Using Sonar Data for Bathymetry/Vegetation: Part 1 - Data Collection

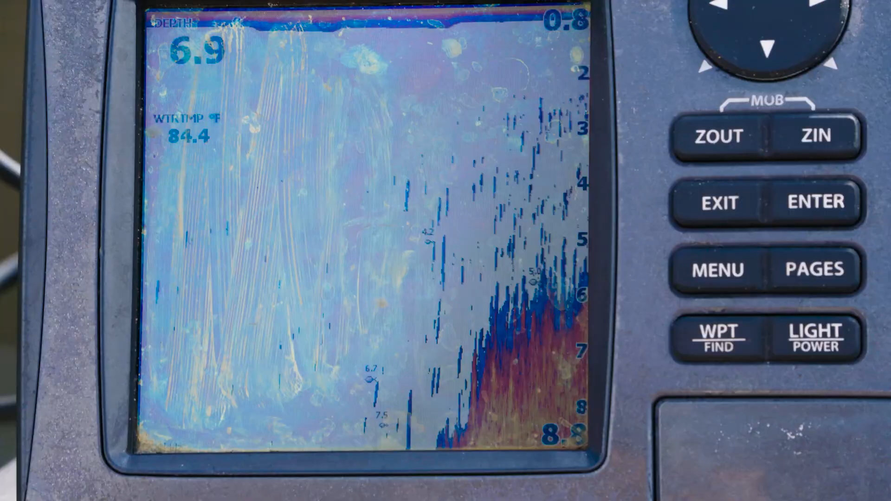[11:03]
On screen: water 84.4°F
In many places, you're going to see on the sonar screen what looks to be a very jagged bottom of spikes and that's actually the submerged vegetation.
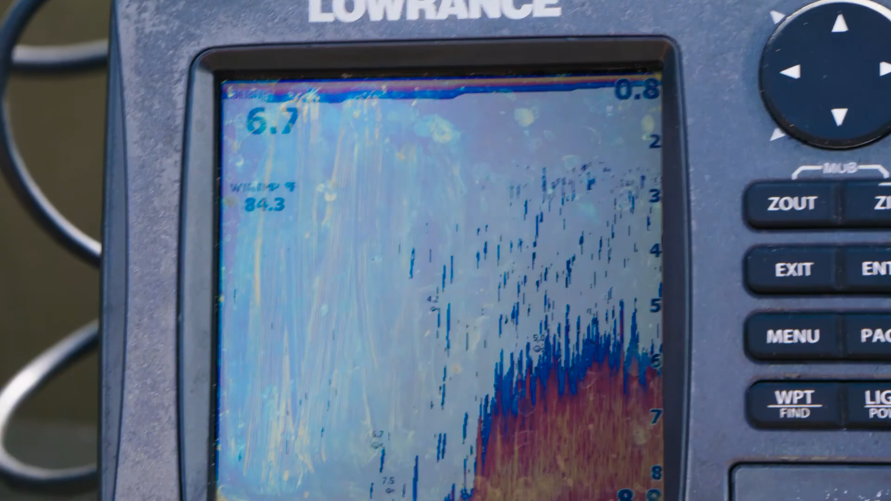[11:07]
As we head into deeper water, you'll notice an area where as it slopes off,